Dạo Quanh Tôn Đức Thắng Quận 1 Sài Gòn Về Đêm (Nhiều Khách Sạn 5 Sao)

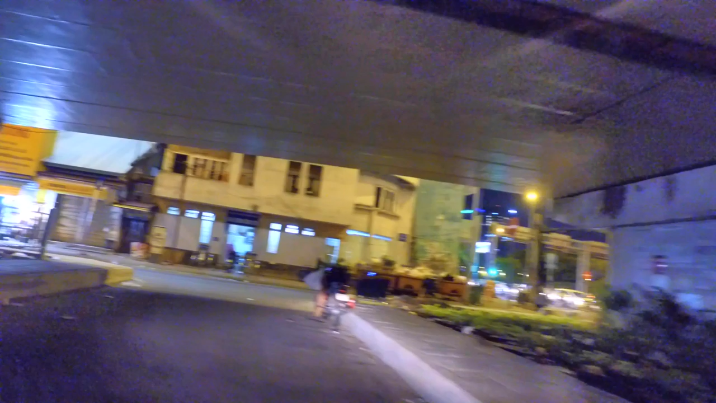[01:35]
và bên kia là ngôi chợ trái mà hôm bữa chúng ta có đi vô cái hẻm 16, 18 rồi đó.
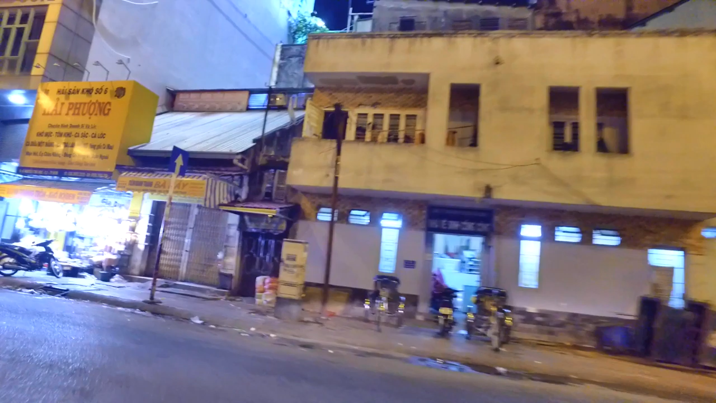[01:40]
Hôm nay mình có dịp nhìn lại ha, và mình sẽ
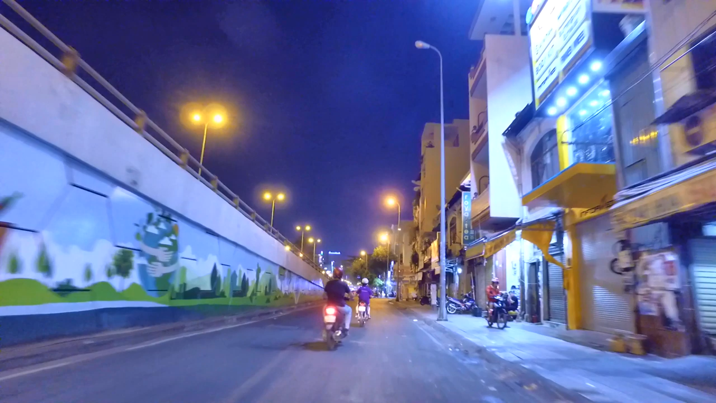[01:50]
quẹo phải đến cái cung đường Nguyễn Công Trứ. Ngày xưa nổi tiếng là cái phố Wall, phố chứng khoán của Sài Gòn.
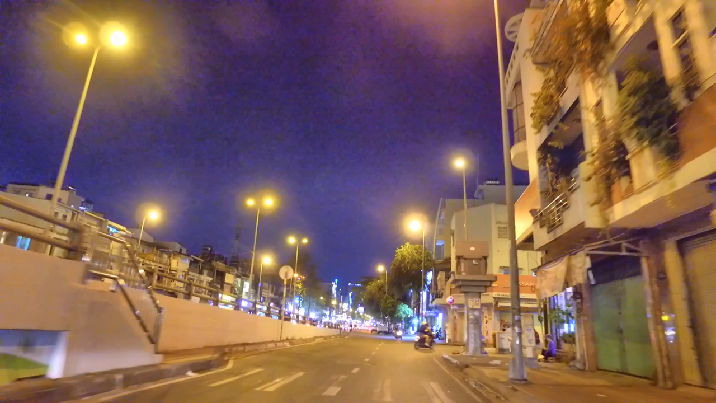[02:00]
Đây là đầu đường Nguyễn Công Trứ nè.
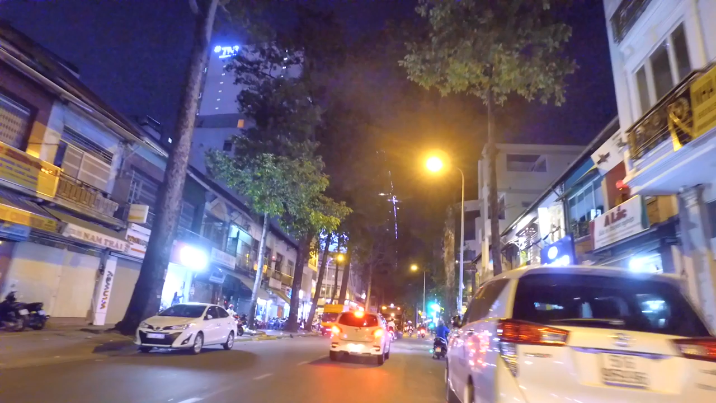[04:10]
237 Nguyễn Công Trứ. Rồi mình đi tới tí nữa sẽ có lẩu dê Tư Diệp ngay góc đường có Phó Đức Chính và Nguyễn Công Trứ nè.
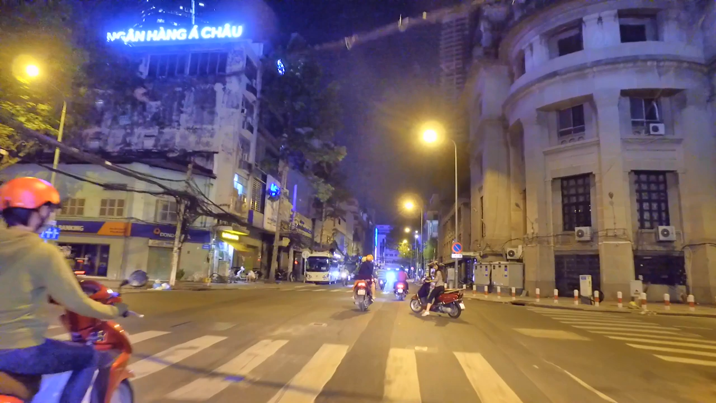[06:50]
Khúc này thì có mấy chốt
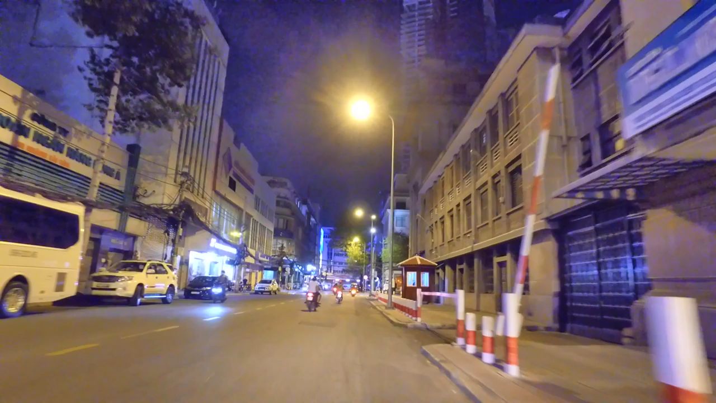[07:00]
công an, chốt cảnh sát bảo vệ, nên khu này cũng tương đối an ninh.
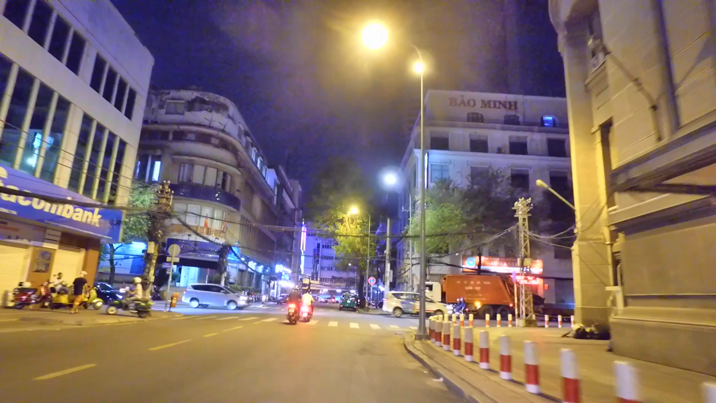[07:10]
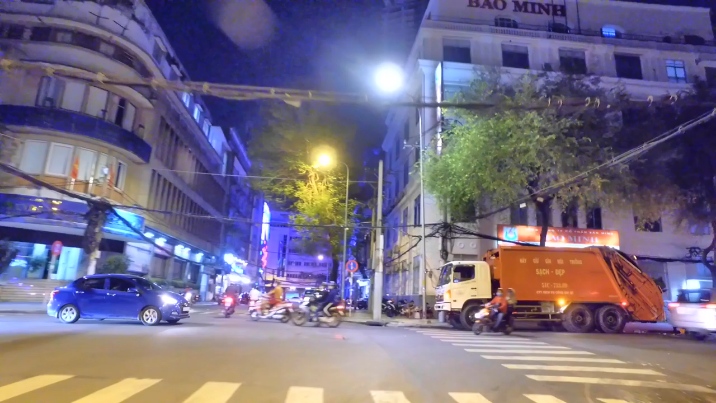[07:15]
Rồi chúng ta sẽ quẹo phải ra Bến Trương Dương, chợ Cầu Móng năm xưa nè.
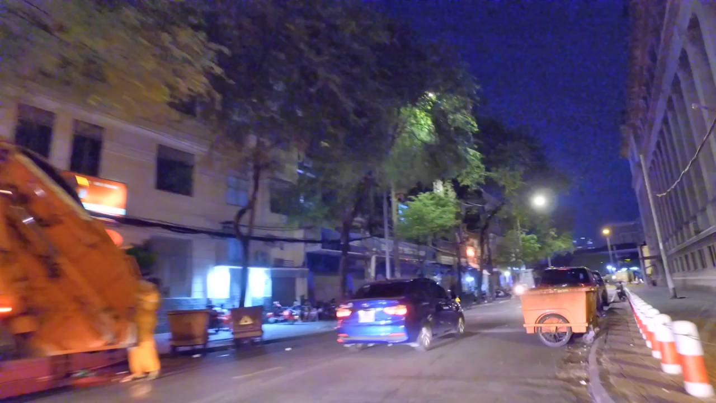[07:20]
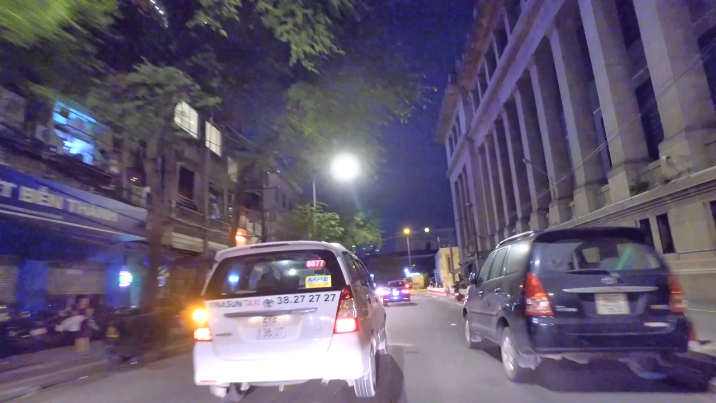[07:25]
Thẳng ở đây là chợ Cầu Móng năm xưa đó, và mình sẽ quẹo cánh trái để đến đường Cường Để, Tôn Đức Thắng ngày nay.
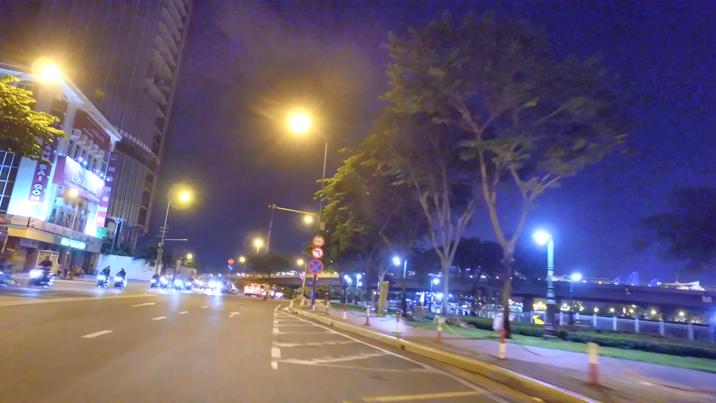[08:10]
Chúng ta đi thẳng đó là cầu Khánh Hội.
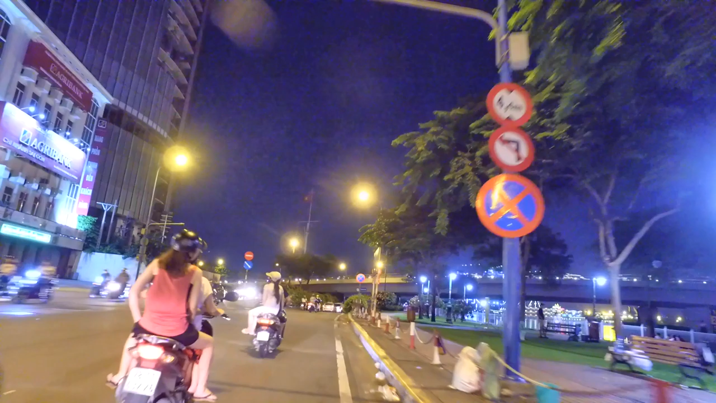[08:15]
Ta quẹo xuống dưới hầm gầm cầu Khánh Hội và chạy ra bến Bạch Đằng.
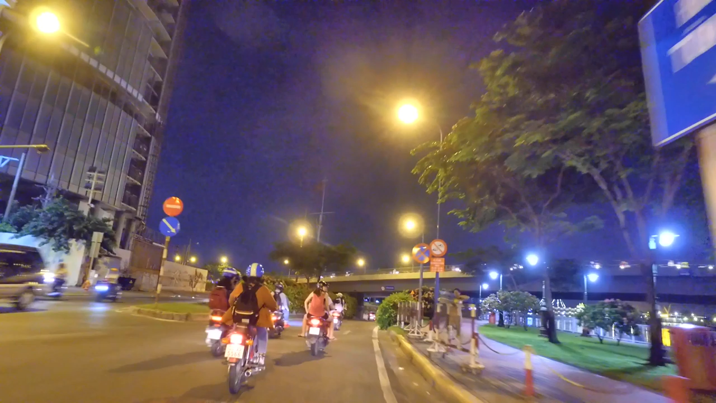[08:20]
Sài Gòn ngày cũng như đêm ha, lúc nào cũng tấp nập hối hả, rất là nhiều người.
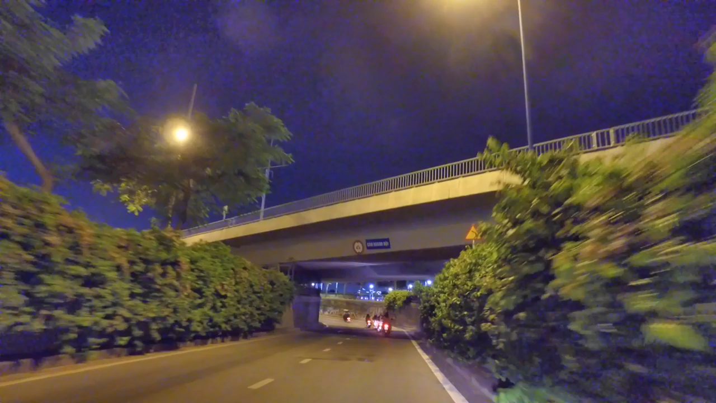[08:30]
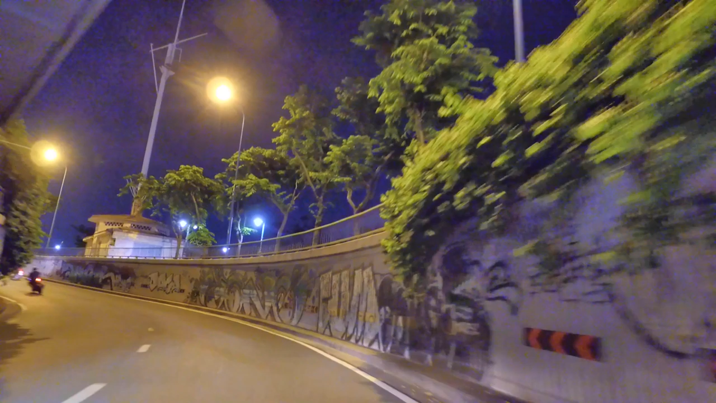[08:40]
Khung giờ nào cũng có người ở ngoài đường á.
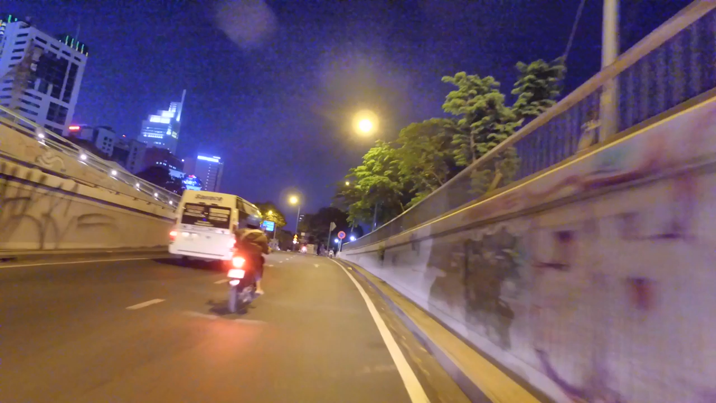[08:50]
Và ở đây là cái bến Bạch Đằng đây. Mỗi ngày thì có chiếc tàu 5 sao đậu ở cặp
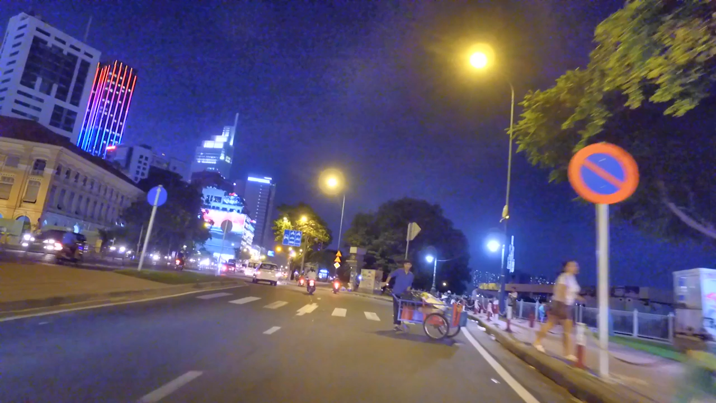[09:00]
cặp bến này, nhưng hôm nay thì không có, không thấy. Chắc bây giờ tàu đây chở khách đi vòng vòng. Đối với cái đoạn này thì hôm bữa em cũng có đi một đoạn rồi, đi quẹo qua con đường Đồng Khởi. Hôm nay em mời cô chú anh chị và các bạn chúng ta cùng rảo bước, cùng
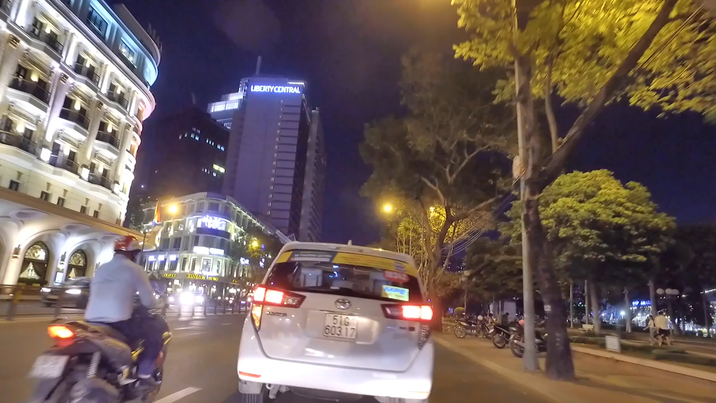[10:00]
khách sạn 5 sao Lee Meriden. Rồi, Liberty, rồi Renaissance. Rất là mát. Hồi nãy mình chạy ở trong cái cung đường